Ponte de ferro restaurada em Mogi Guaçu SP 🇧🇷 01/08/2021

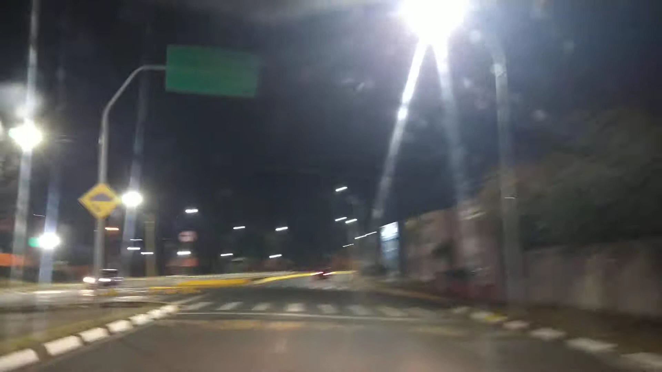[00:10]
passando aqui pela Avenida dos Trabalhadores em Mojiguaçu,
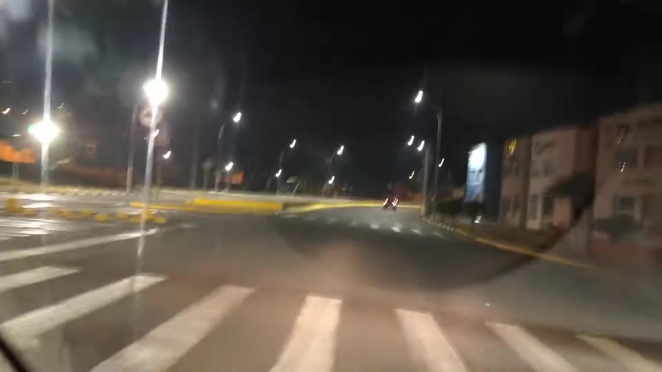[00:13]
agora é 1h20 da manhã, hoje é dia, é madrugada do dia 31 para o dia 1º de agosto de 2021, madrugada gelada, deve estar agora por volta de uns 7 graus mais ou menos,
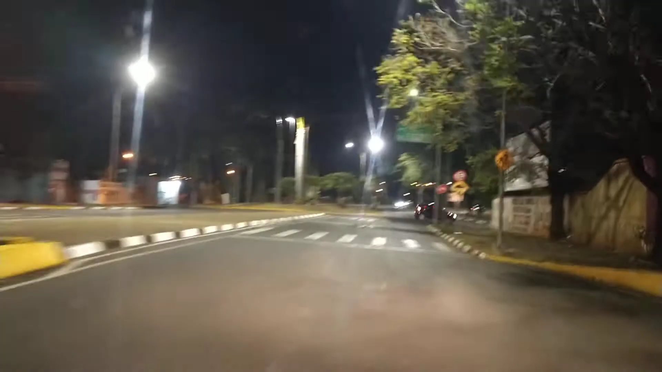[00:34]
cidade parada, calma, mostrar para vocês aqui a famosa ponte de ferro,
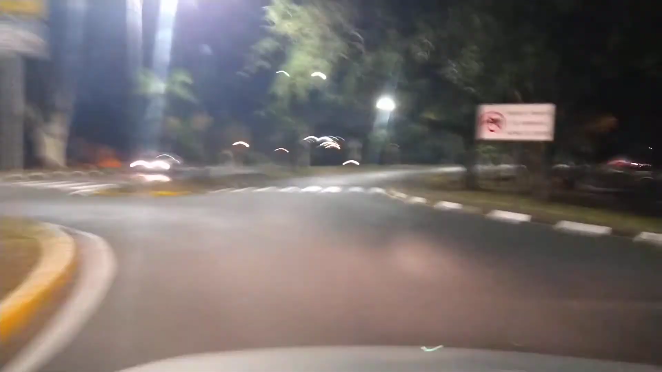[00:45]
como é conhecida em Mojiguaçu, ela foi toda restaurada, reformada, patrimônio aqui dos guassuanos,
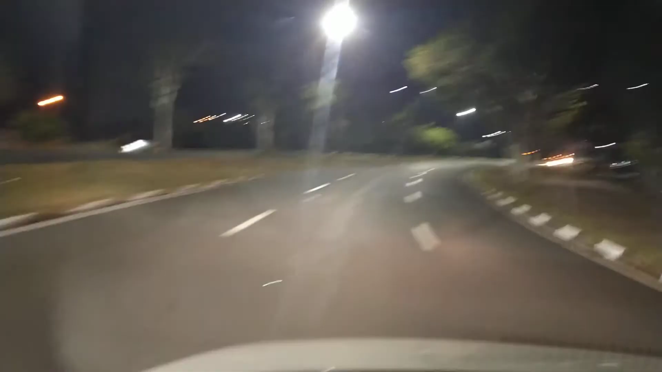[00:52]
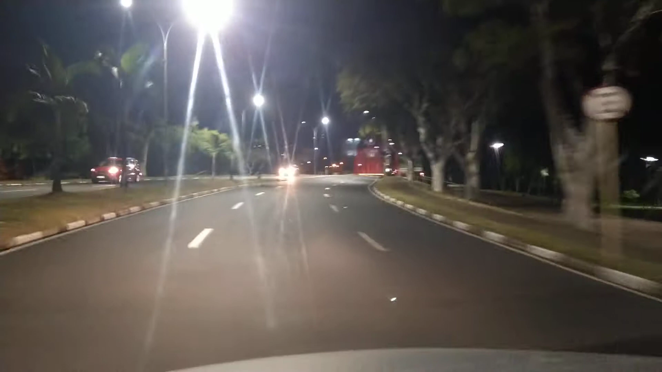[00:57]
foi feita uma enquete na internet, a cor que deveria ser pintada e a cor vermelha foi a que ganhou, e aqui eu estou chegando nela,
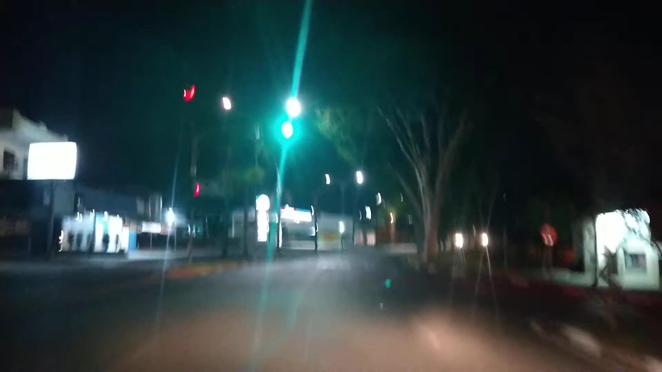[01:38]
foi retirada os trilhos, né, a ponte passou a ser de veículos, foi feita essa avenida, que é a avenida dos trabalhadores, uma avenida que corta a cidade de norte a sul, ficou bem bonita, né, avenida super bem cuidada,